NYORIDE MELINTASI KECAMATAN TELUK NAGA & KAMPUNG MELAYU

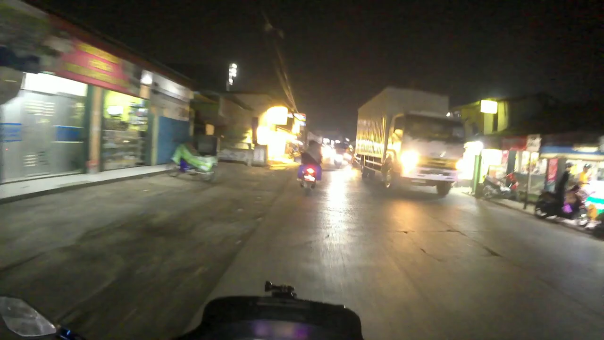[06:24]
GPU mah jembatan penyeberangan umum, PJU penerangan jalan umum ya, kebalik dikit ya, atau kebalik banyak. GPU dengan PJU,
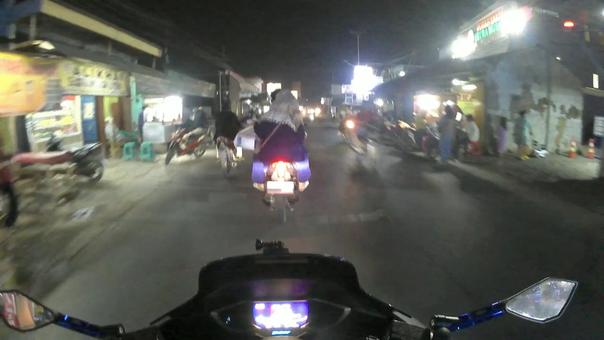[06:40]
GPU jembatan penyeberangan umum atau JPO penyeberangan orang ya, kalau PJU penerangan jalan umum. Nah, ini terlihat di sini belum ada nih teman-teman, jadi hanya mengandalkan lampu-lampu dari reklame aja nih dan kendaraan-kendaraan yang ada.
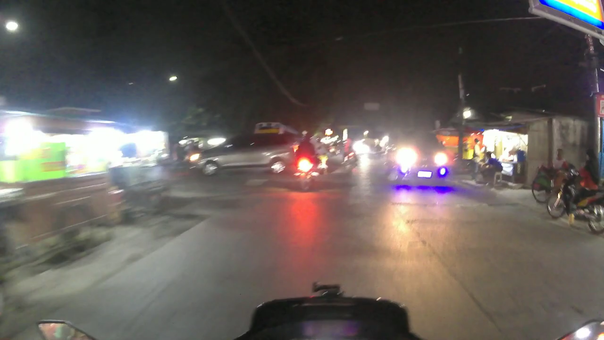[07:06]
Oke, tadi tuh kantor Kecamatan Teluk Naga udah kita lewatin teman-teman ya, dan alun-alunnya. Dan ini masih di kawasan pinggiran Pasar Kampung Melayu nih teman-teman. Sedang menuju ke arah daerah Neglasari. Nanti dari Neglasari langsung masuk ke Tangerang Kota.
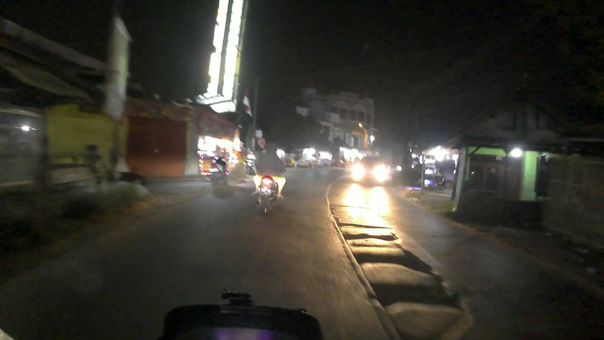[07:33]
Nah, ini untuk perjalanan sore ini biar ada ini ya, jalannya santai aja nih teman-teman. Jalannya santai karena memang hampir nggak pernah lewatin jalan ini ya. Nggak begitu banyak lubang, jadi kurang begitu hafal dengan kondisi jalan ya.
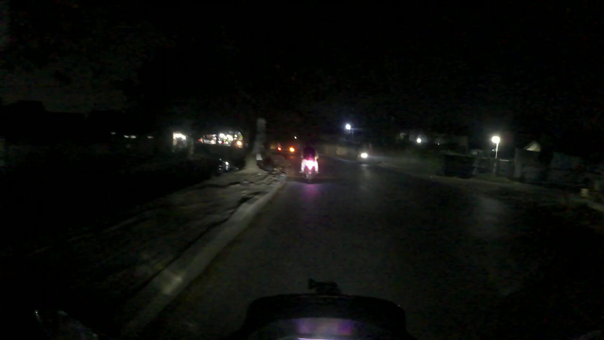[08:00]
Jadi tipsnya jika melewati jalan yang jarang dilewatin, khawatir dengan banyak lubang kondisi jalan, jadi
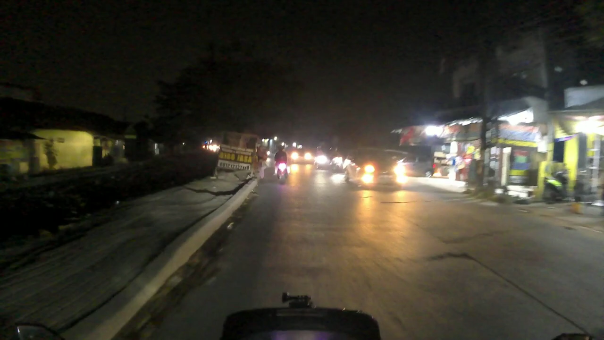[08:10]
perlu waspada dan pelan-pelan aja tuh ibu-ibu nyebrang, hampir aja. Ditambah lagi dengan minimnya penerangan jalan umum nih, kanan kiri
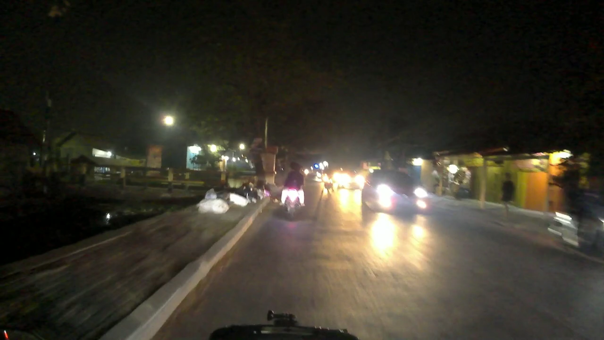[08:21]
nggak ada penerangannya.
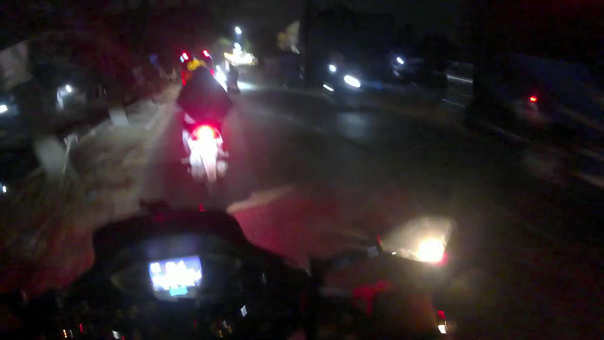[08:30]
Oke teman-teman, gue mau berusaha nyalip mobil di depan nih.
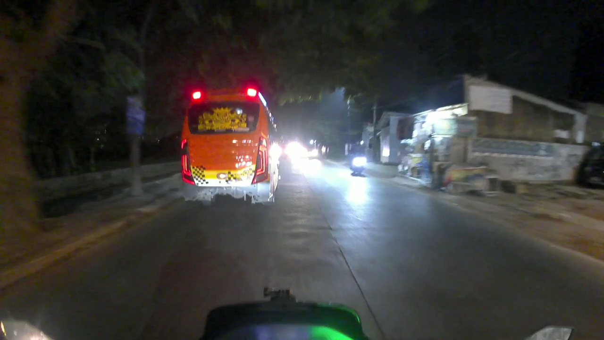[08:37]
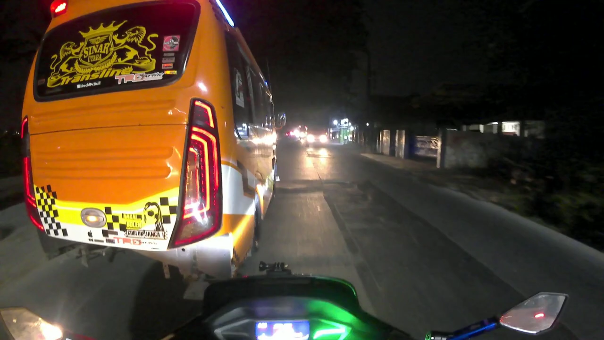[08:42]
Tengah ada bergelombang dia. Benar-benar harus matang diperhitungkan teman-teman jika mau mendahului ini, karena pertama pertimbangannya dari lawan arahnya padat ya, rame,
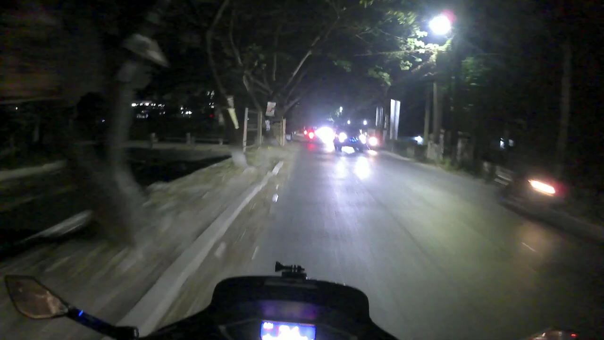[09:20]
banyak lubang di terutama di posisi tengah jalan nih, jadi jika mau mendahului memang banyak harus diperhitungkan ya, perhitungkan dengan matang supaya nggak berbahaya.